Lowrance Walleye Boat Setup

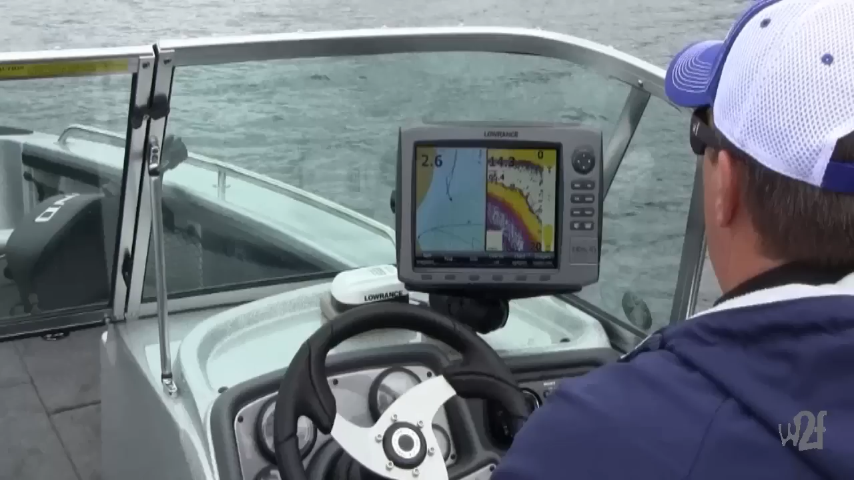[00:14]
positioned in the boat I've got my sonar set up on the dash here and I'm really just looking I'm going down a break line I'm looking for structure I'm looking for bait fish I'm looking for
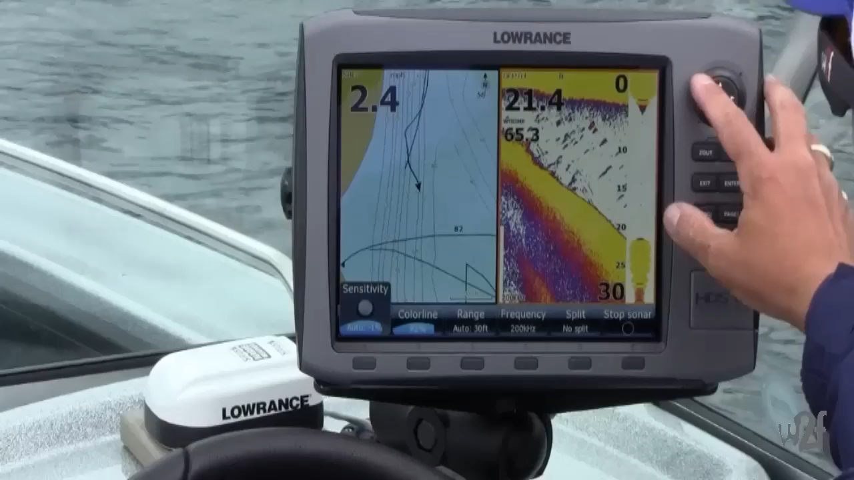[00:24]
the walleyes now depending on how those fish are positioned on that structure